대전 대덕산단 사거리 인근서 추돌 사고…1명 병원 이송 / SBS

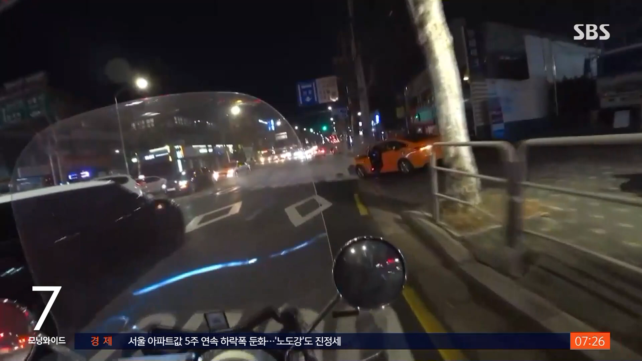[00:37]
어젯밤 10시 반쯤 서울 양천구의 한 사거리에서는 택시가 전신주를 들이받았습니다.